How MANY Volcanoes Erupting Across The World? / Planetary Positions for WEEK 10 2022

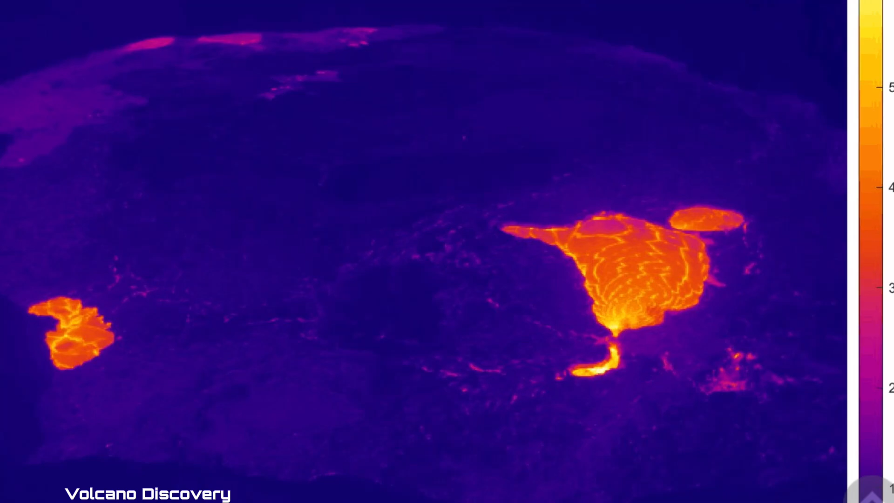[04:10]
Active lava lake there. And a small one forming there. Just to the north.